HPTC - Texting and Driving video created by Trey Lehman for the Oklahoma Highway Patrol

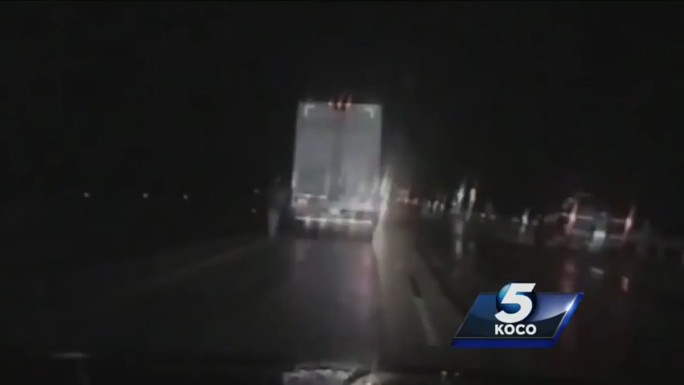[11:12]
From afar, you can see the flashing lights and traffic stop just ahead on the interstate as Trooper Birch pulls up. We got a crash, 195, semi rolled over, both lanes are blocked.